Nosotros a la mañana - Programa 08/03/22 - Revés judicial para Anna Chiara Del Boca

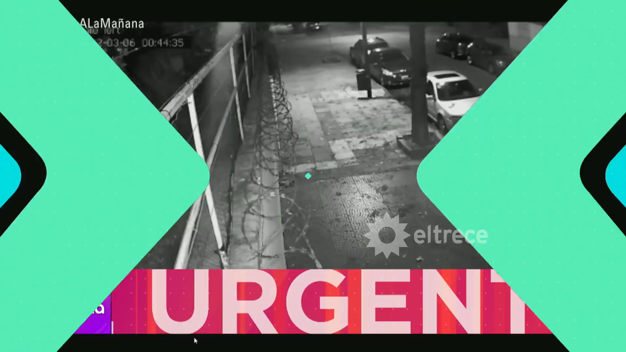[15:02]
Primero roban una casa, después roban una moto para huir. A ver, pongámonos en situación de lo que pasó. Sí, es, barrio de Núñez, un barrio muy custodiado, verdaderamente, con muchas cámaras, además que está como en el límite con la General Paz, que separa, digamos, capital de provincia, con lo cual hay también mucha policía, Pollo.
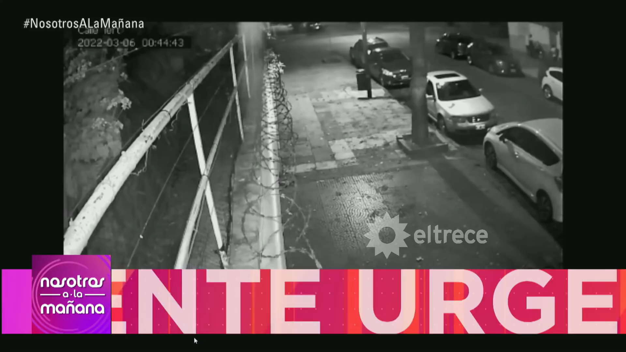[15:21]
Sin embargo, vamos a ver en las imágenes que se toman tiempo, vemos las motos ahí, y empiezan a desvalijar una casa, Pampa, como si nadie los estuviera viendo. Totalmente. Préstenle atención, margen superior derecho. A ver, explícame, ahí, porque no, el video me confunde. Ahí ya tenés movimiento.
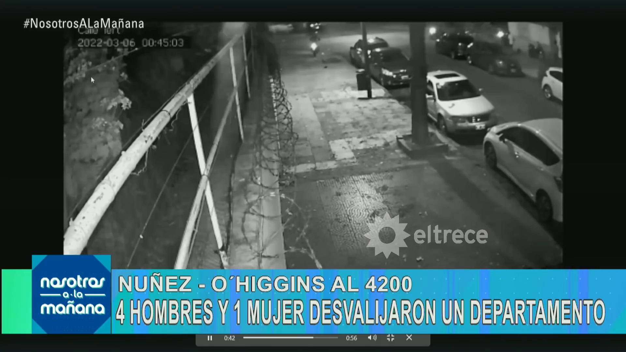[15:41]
Ves que hay luces, hay tres motos. En esas tres motos llegan los delincuentes. Cuatro hombres y una mujer.
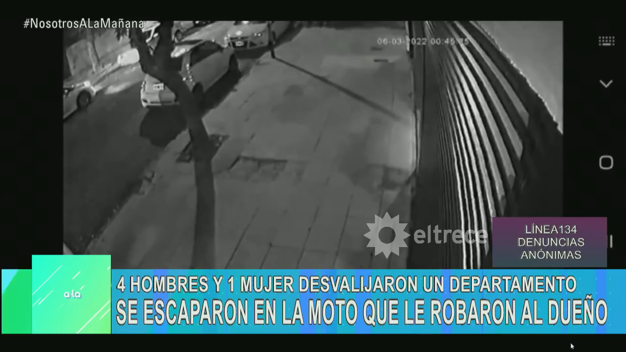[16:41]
Porque, acordate, eran cinco, cuatro hombres y una mujer. El que entró al edificio o no les dijo o no lo vieron y se escaparon con la moto robada y con las tres motos en las que llegaron.